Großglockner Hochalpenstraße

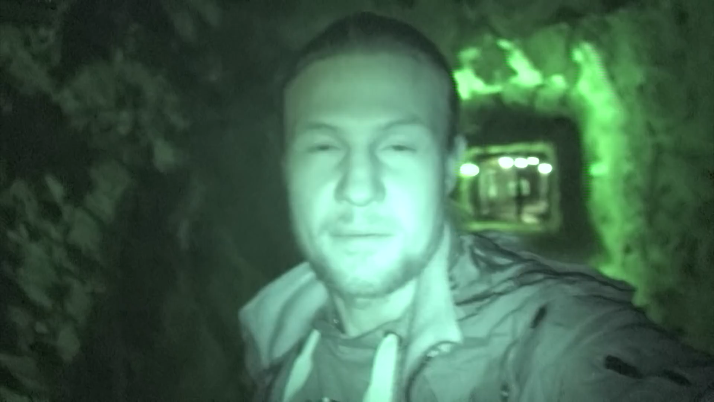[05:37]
Das ist echt ganz gut bei der Kamera, dass man dann halt auch im Dunkeln ein ganz akzeptables Bild hinbekommt.
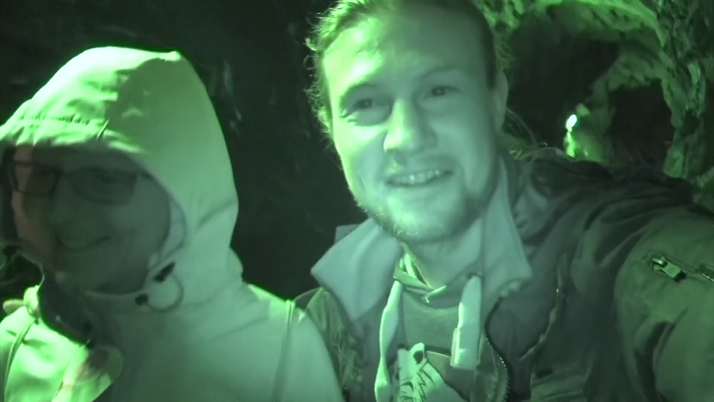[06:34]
Die Natur ist stark. Guck mal, Robert. Stalaktiten.
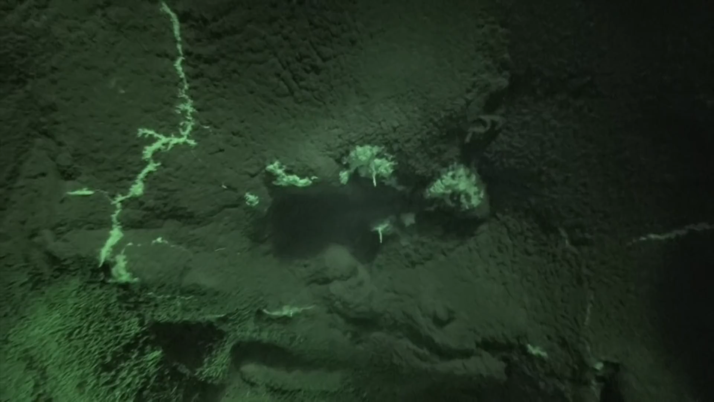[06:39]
Richtig. Dann wird das hier ja bald eine Tropfsteinhöhle. Irgendwann ja.
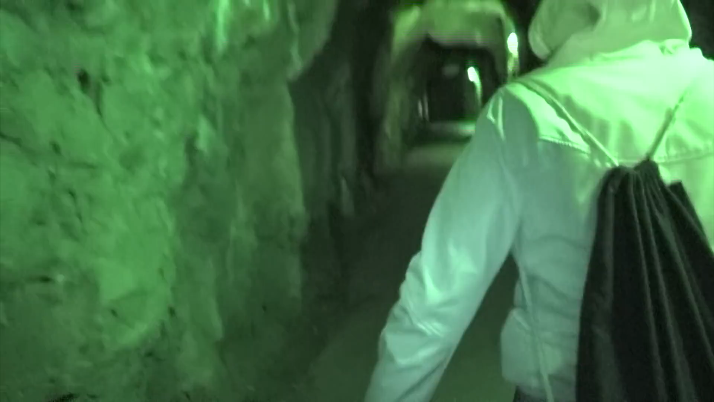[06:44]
Aber ich glaube, da haben wir dann schon alle so ein Bad. Kennt ihr übrigens den Unterschied zwischen Stalaktiten und Stalagmiten? Wenn ja, schreibt es mal in die Kommentare. Durch die Tropfen spielt die Orgel.
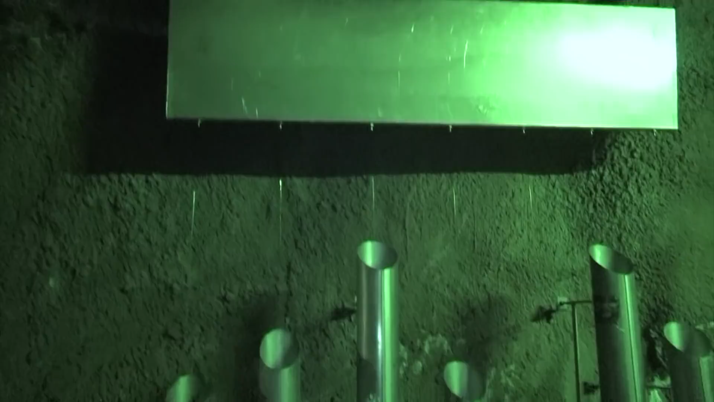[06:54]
Da sammelt sich das Wasser. Coole Erfindung.